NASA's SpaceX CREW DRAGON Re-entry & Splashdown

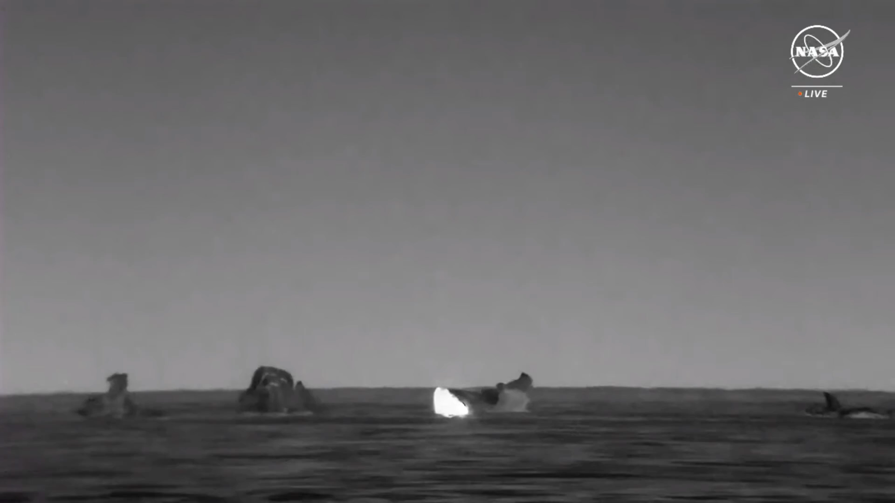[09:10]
It has now returned home and NASA astronaut Jasmine Mogbelli along with ESA astronaut Andy Mogensen,